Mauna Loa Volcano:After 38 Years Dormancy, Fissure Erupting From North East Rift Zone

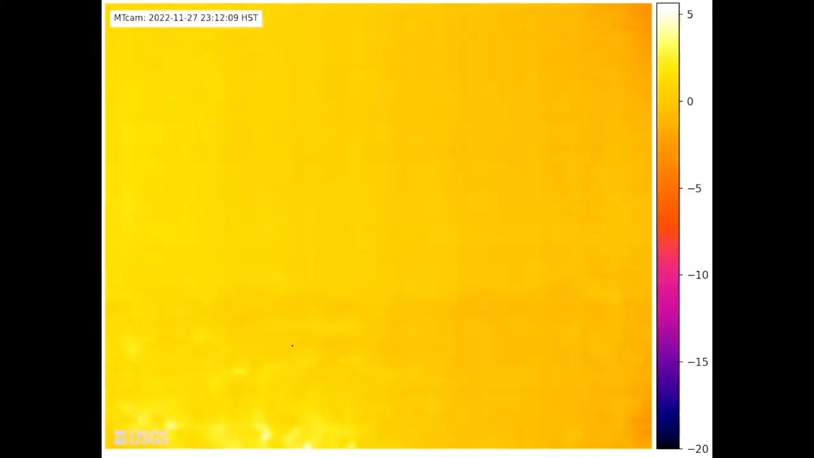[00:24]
This is a thermal map, actually shows how it started all.
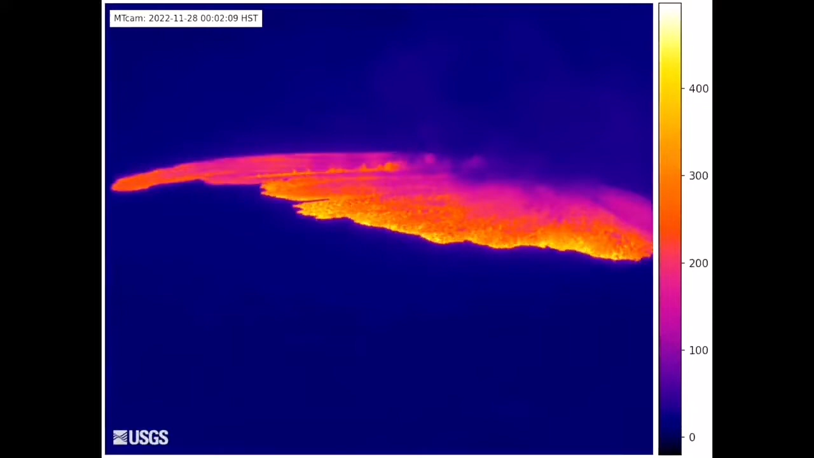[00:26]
The lava is spread like that from the actual crater. Then the fissures are started.
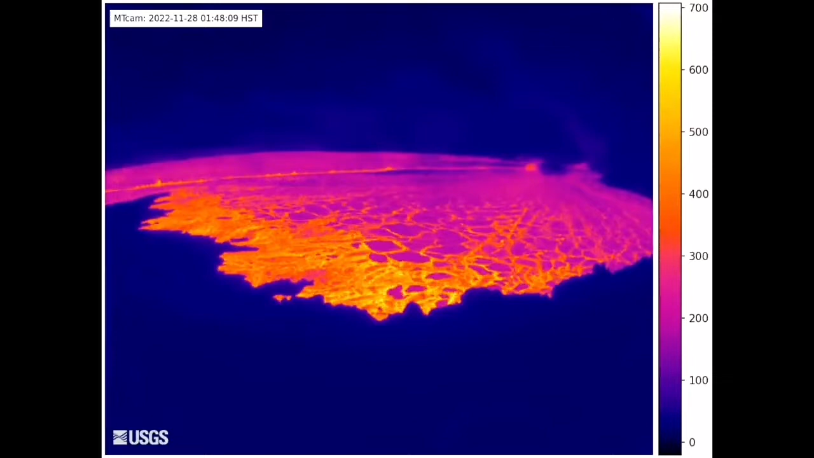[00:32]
These are the lowest points. After 38 years, it is now erupting.